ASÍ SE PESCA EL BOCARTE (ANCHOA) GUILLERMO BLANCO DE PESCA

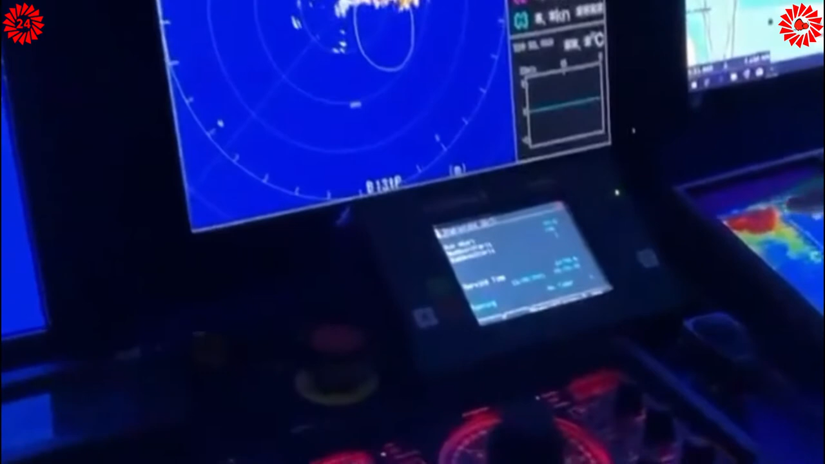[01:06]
esto que marca aquí son las burbujas de las hélices comparar el barco que el barco entrega y vamos encima de las burbujas que estaba generando las
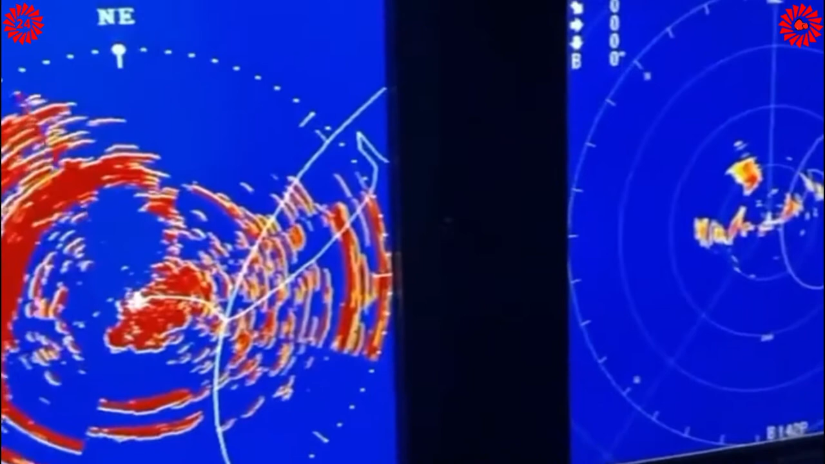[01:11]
hélices y esto que me estás señalando aquí y esto es un cordón de...